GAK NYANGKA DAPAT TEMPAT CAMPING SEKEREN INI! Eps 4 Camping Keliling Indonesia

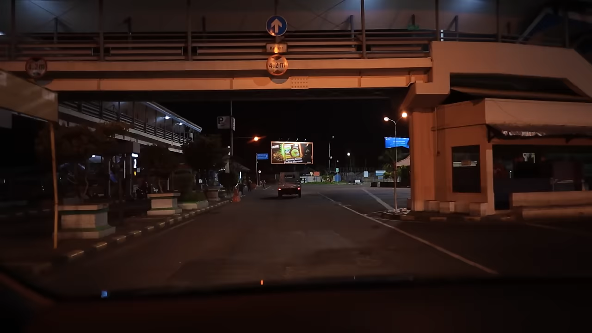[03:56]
Akhirnya sampai juga di Banyuwangi, Jawa Timur.
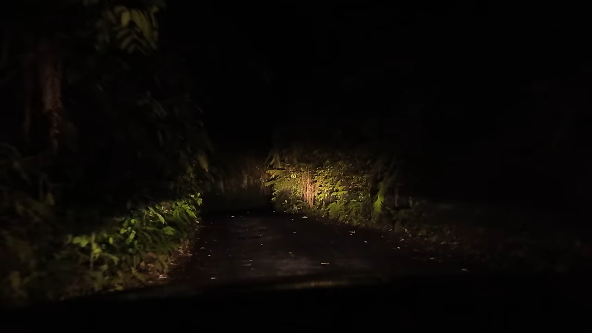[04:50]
Akhirnya akhirnya kita sampai juga di tempat campnya Ijen.